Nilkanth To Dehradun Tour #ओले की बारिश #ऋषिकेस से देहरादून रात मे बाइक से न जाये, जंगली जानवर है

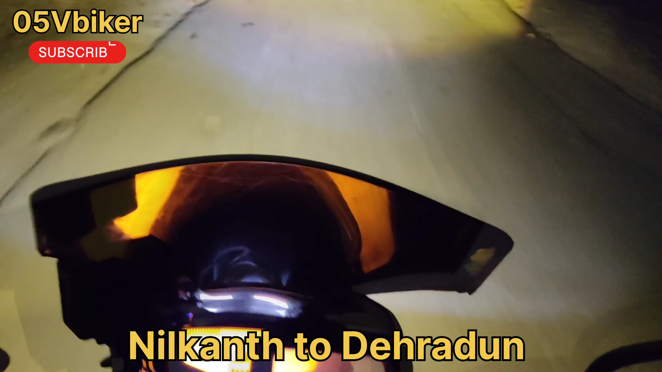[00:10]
ओ बोले दोस्तों, ये देख रहे हो आप, ये बर्फ के ओले गिर रहे हैं,
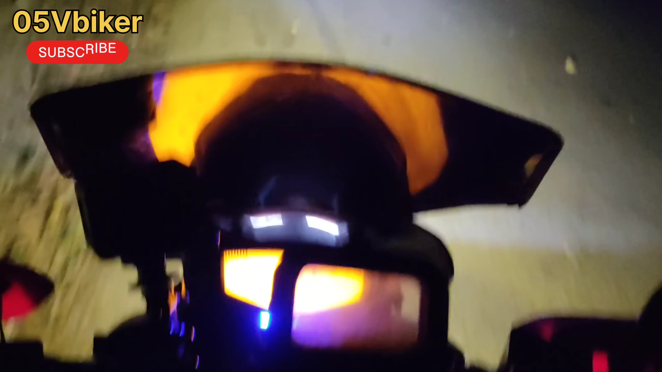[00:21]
देख रहे हैं आप। और भाई अगर हमने हेलमेट नहीं पहना हो